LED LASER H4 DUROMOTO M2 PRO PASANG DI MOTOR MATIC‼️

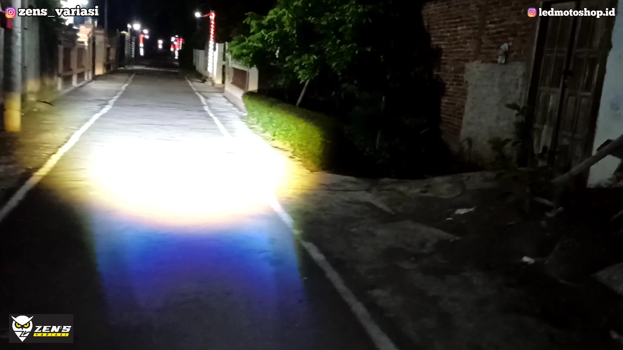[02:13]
Terbukti sinar dari Duromoto M2 Pro ini Cukup fokus dan padat ya Sinarnya ya Terangnya itu
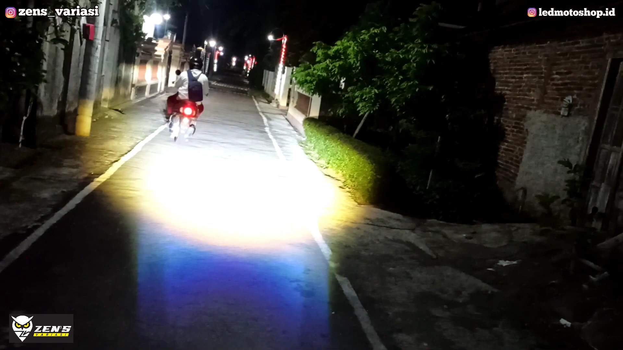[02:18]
padat merata bro Kita bandingkan dengan Tadi motor yang lewat tadi Itu sudah 3 kali lipat Dari terangnya
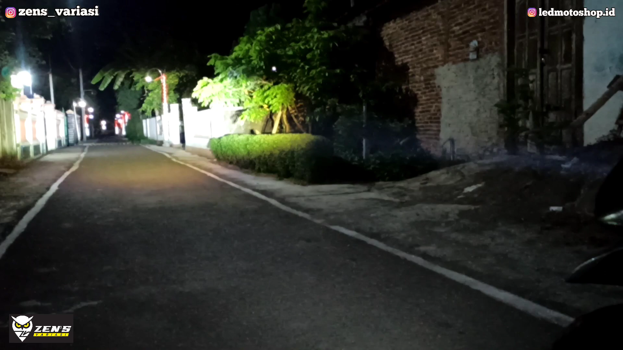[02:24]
Dari motor standar Dan ini sinarnya Lasernya Agan bisa lihat Kofokusannya Dan Garis cutoffnya cukup rapi Hike beamnya juga tebal ya
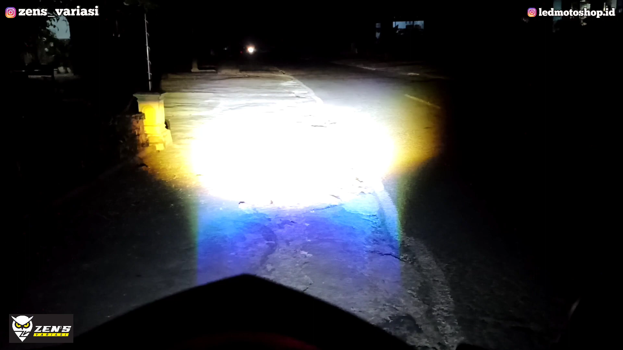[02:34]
Ini di jalan asfal Agan bisa perhatikan Untuk sinar Dari motor standar yang lewat Nah itu Sebagai perbandingan